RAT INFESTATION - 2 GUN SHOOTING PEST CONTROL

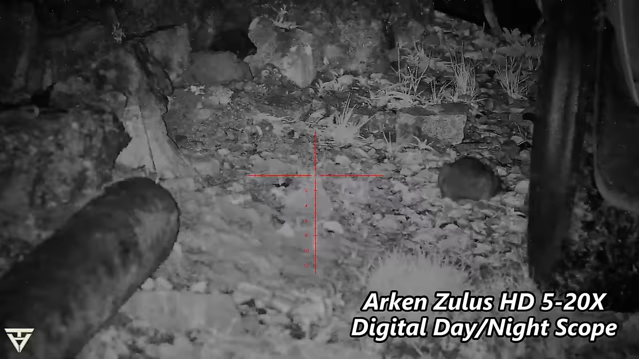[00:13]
Well, it's been a while since me and Lofty have been together. Tonight we're going to be shooting some rats. There's quite a lot, apparently, the farmer says.
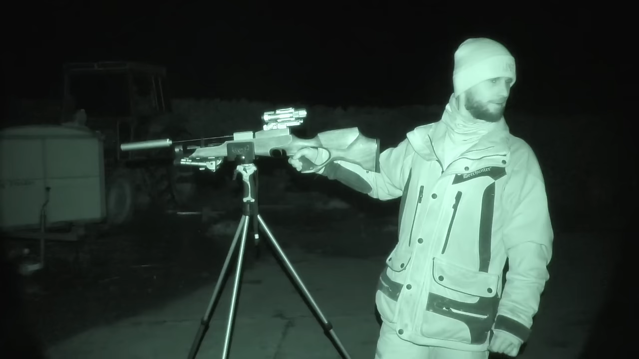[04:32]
Zeroed then, is it? No, it just went exactly where I put it. Huh, up it is. And if I was aiming for that rock, which I was before, I hit the rock exactly where I wanted to shoot the rock.
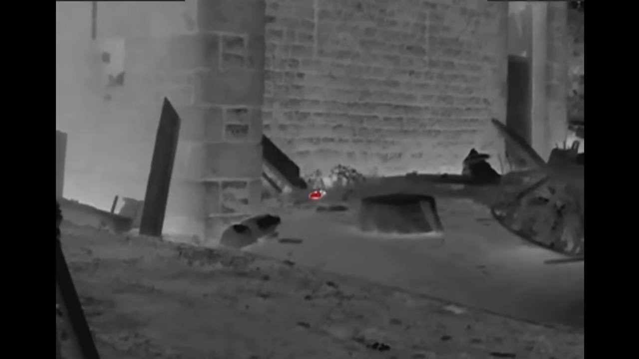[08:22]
I'm using a Hick thermal monocular 15mm to locate all these rats, and when you're using a thermal you cannot hide. They light up like it's the 4th of July.
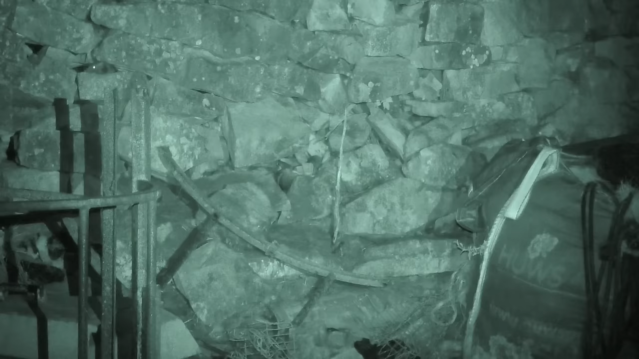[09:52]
Is it acrobat, this one? Kangaroo. You see where my torch is?
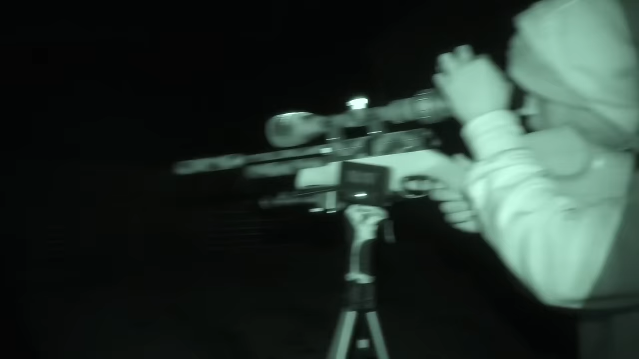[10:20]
Yeah. You see it just poking to the lead out.
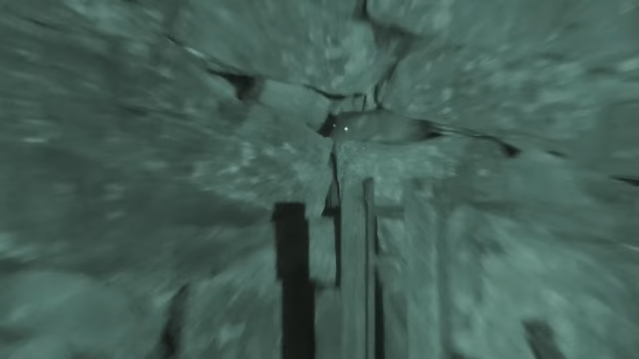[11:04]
That shot certainly made that rat jump out of its skin.